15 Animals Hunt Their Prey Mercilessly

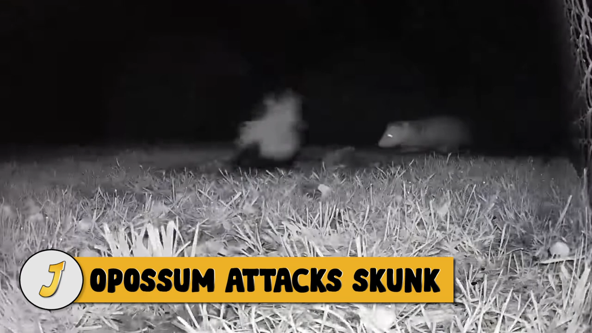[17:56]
Opossum Attacks Skunk It's late at night when a skunk decides to annoy an opossum minding his business, but when the opossum has enough, he decides to body slam the skunk.
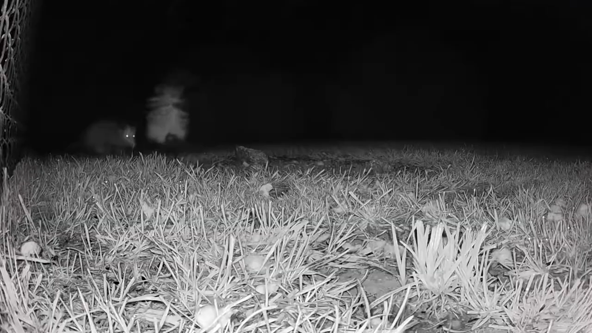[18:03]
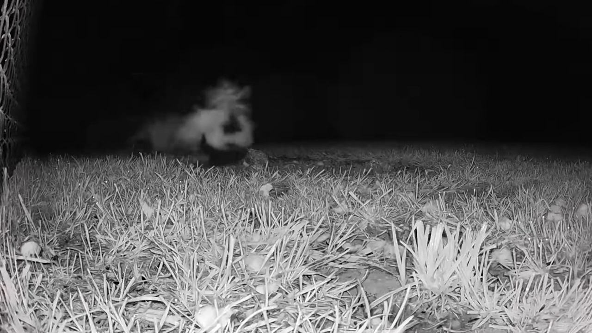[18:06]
The skunk backs up and decides he's no longer interested. 2.